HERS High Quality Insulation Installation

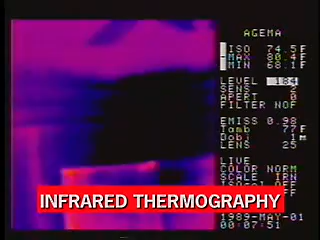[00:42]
We used infrared thermography to actually analyze the performance of the ceiling and wall insulation. And what did you find? Well, the biggest performance factor that we found in all the homes was air movement issues through the insulation.
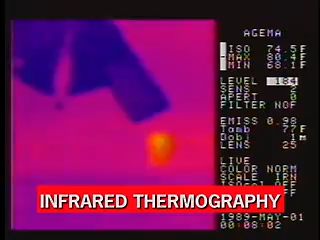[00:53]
We had always been told that to leave an air
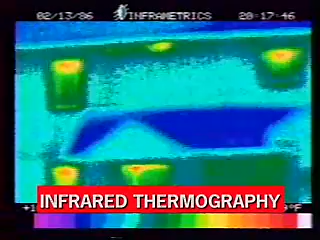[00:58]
gap between the facing on the insulation and the drywall actually improved performance.
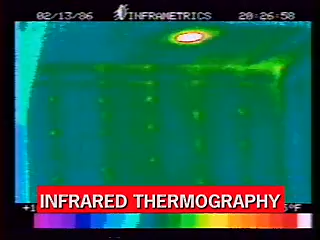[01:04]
We called it a dead air space. But what we found with the analysis is that it wasn't really a dead air space.
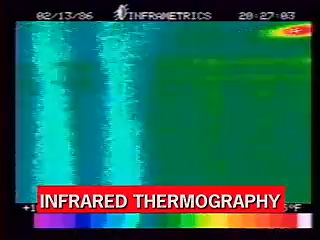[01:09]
Air was moving through that, hurting the performance of the insulation, usually with convective currents.